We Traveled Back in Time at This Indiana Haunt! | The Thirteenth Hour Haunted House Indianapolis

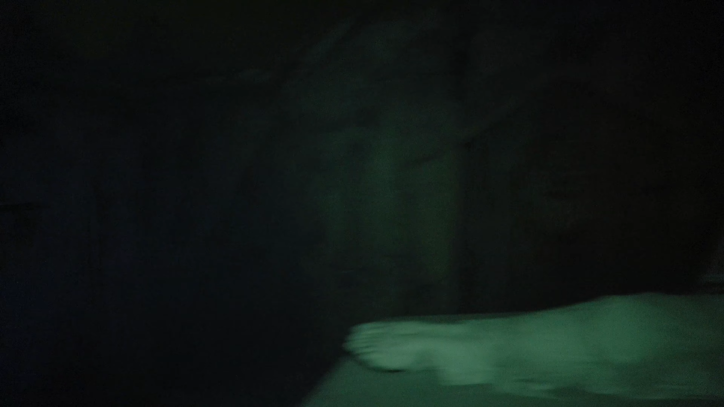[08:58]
He said too much. Come along. Much oh, to see? Okay. He's smoking.
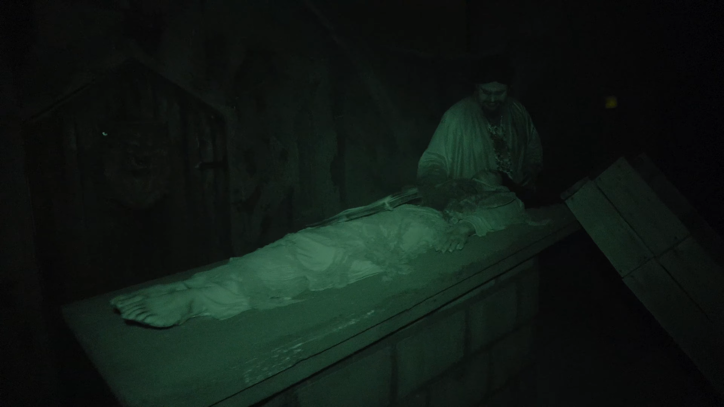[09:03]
Okay, Archbishop. Archbishop. Listen closely. Oh, it opened by itself. Okay. Oh. It opened by you itself. Have to listen closely. Archbishop, where you be? Uh-oh. The catacombs.
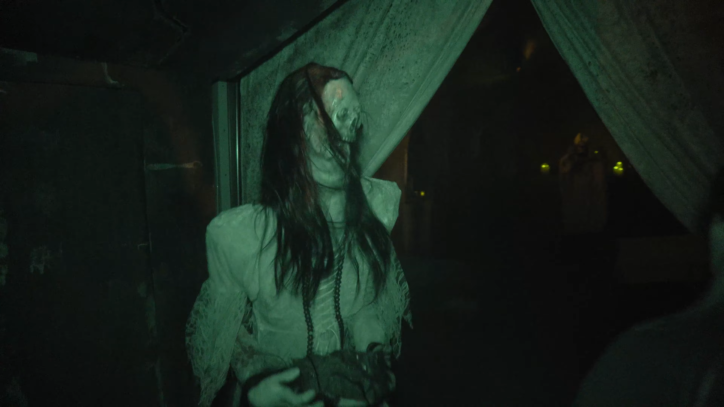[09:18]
That thing is hurting you. Rip your face off. Please come forward. Let's see.
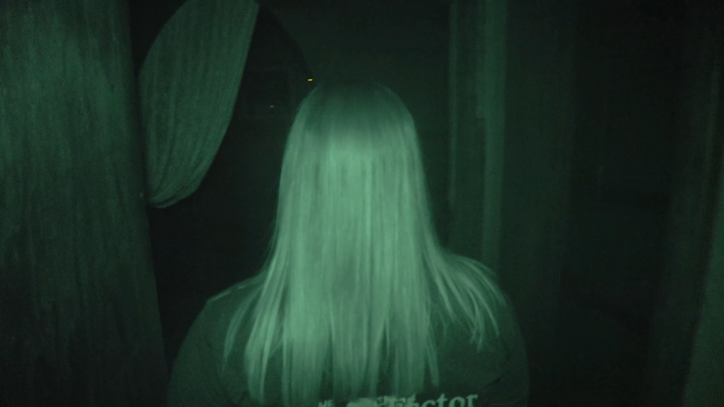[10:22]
I think she said Attica. Are you okay? I don't think so. Whoa. Oh, yep, he's fine. He just freshly had his face ripped off, but he's good.
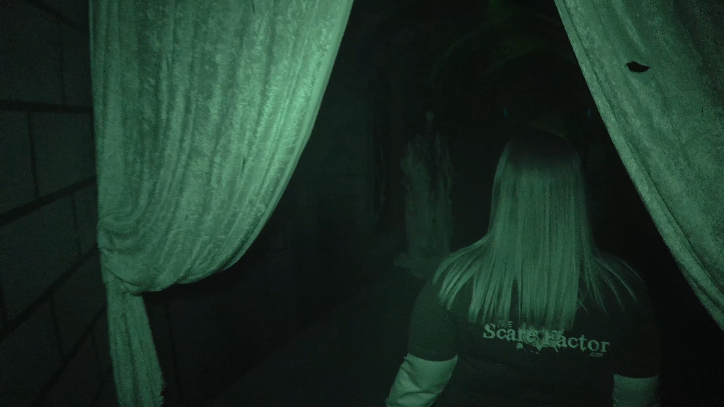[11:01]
Oh, this is a creepy hallway.
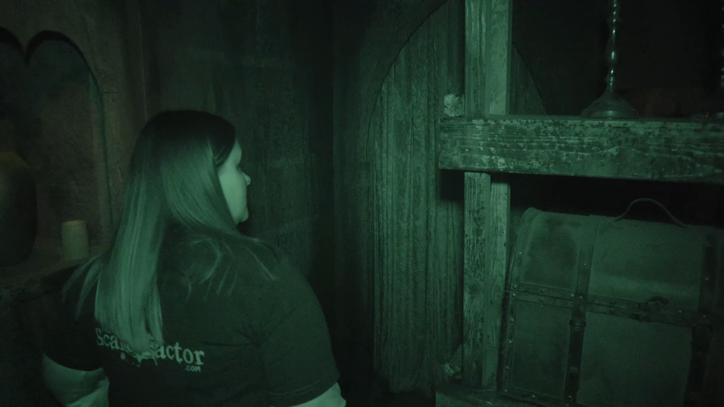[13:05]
Oh, the skillies. Oh. Well, they didn't make it.
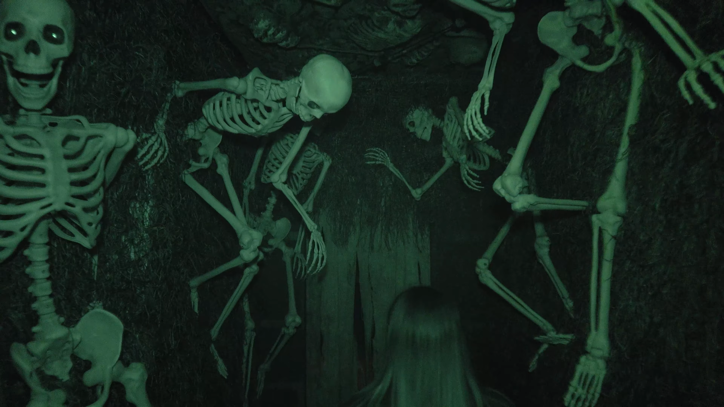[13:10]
Mm-mm. Uh-oh. Where are we here?
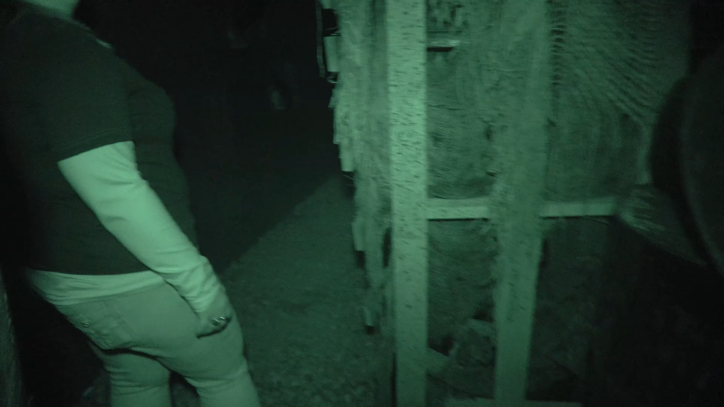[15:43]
Enjoy mine, number 13. I'm like looking everywhere. Right. Oh, that's gonna come out our heads. Ooh, barrels. Barrels. That was right by my head. Oh, I see a frickin' spider. No.
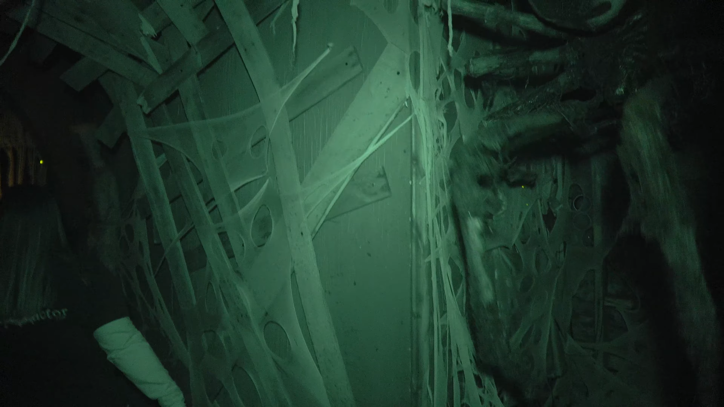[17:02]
That was a big spider. Oh, is that a spider?